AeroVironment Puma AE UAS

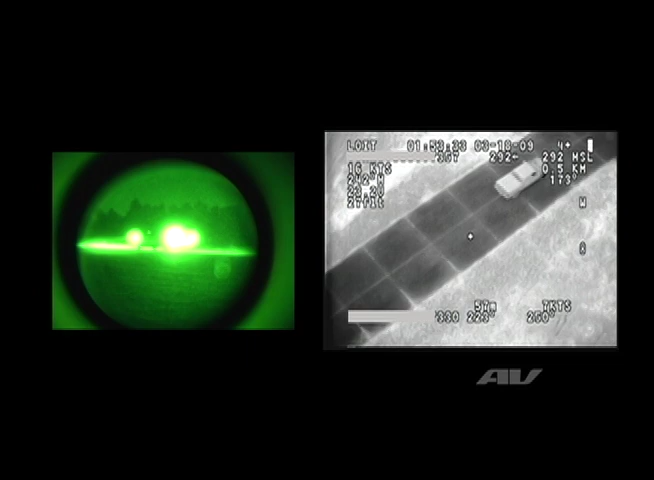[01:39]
The PUMA's got a nice long flight time to it. We can fly up to two hours on one battery without a recharge.
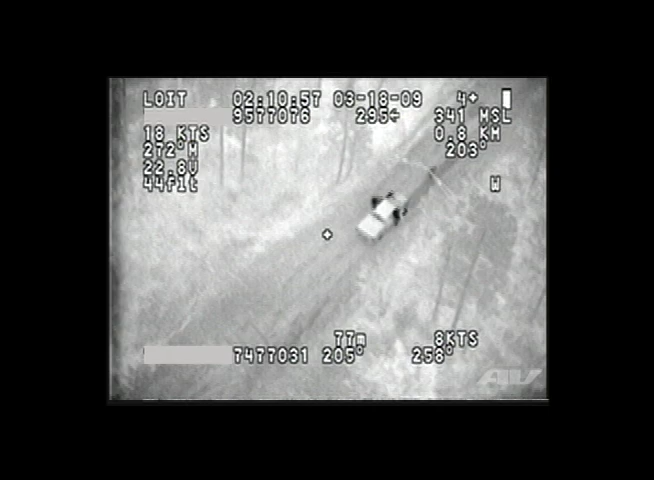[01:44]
And our altitudes can vary. We can fly anywhere between 200 feet above the ground up to 10,000 feet above the ground.